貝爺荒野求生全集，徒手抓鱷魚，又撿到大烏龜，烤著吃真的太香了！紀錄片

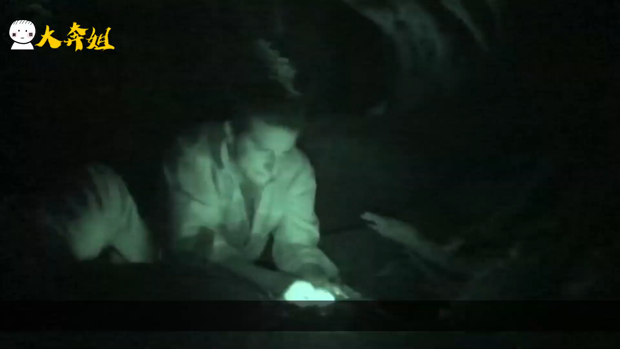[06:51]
这草点燃起来就能去搞蚊子了效果比花露水还好
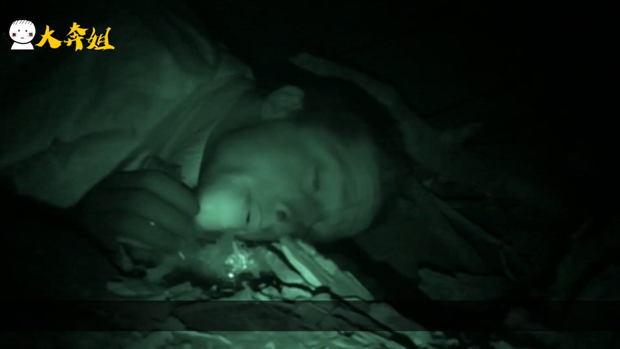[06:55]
呢
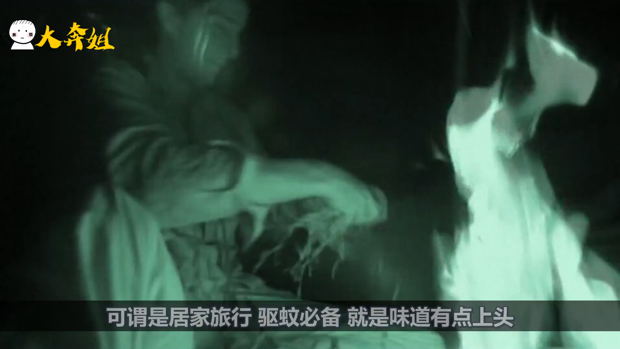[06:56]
可谓是居家旅行驱蚊必备就是这味有点上头啊
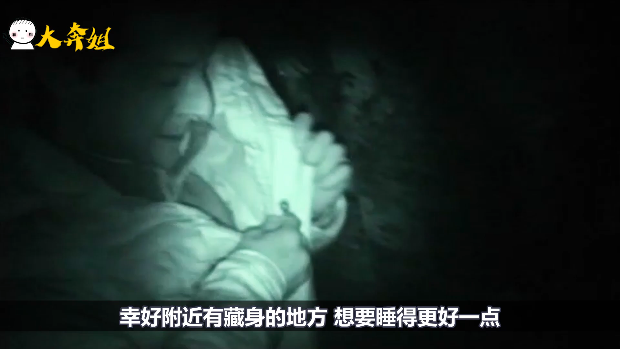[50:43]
那还得让自己叠顶帽子没错没错就是你们想的那顶将
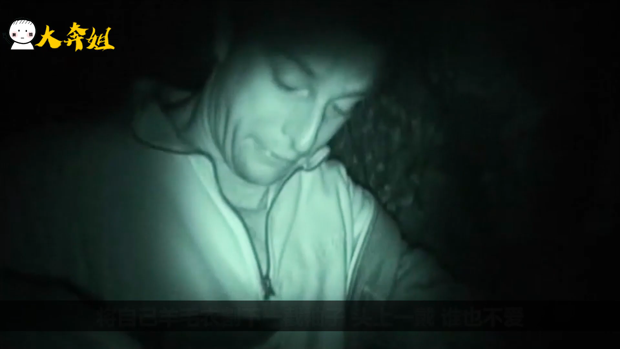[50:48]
自己的毛衣割下了一件袖子头上一戴谁也不爱
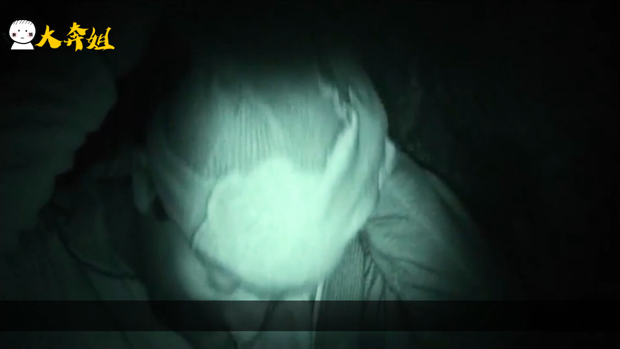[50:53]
然而到了半夜贝爷的膀胱都快炸了呀
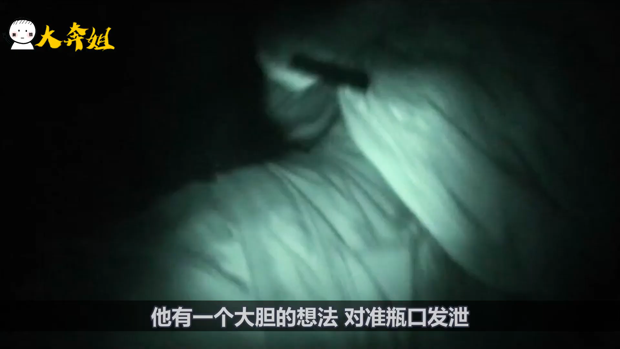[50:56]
他有一个大胆的想法
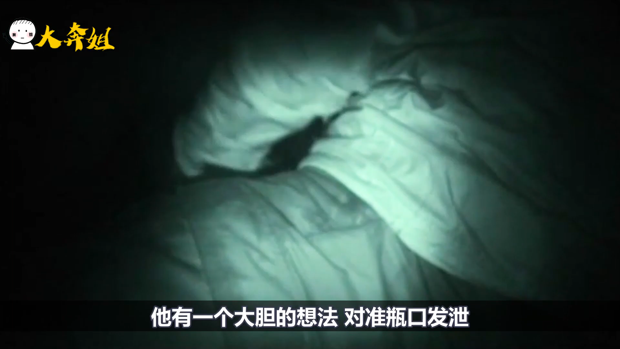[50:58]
对着了瓶口发泄就这样解决了人生大事哎还多了个热水瓶
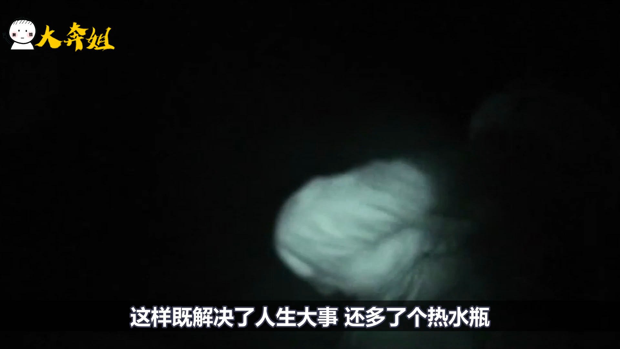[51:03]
一大早起来贝爷就好
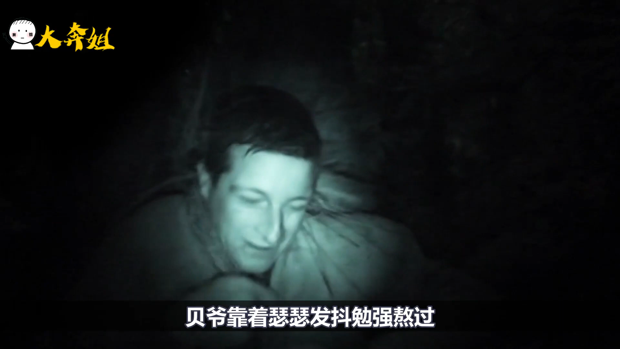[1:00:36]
瑟瑟发抖勉强熬过一大早起来他就开始赶路逃离这里多想换套干燥衣服输入一下啊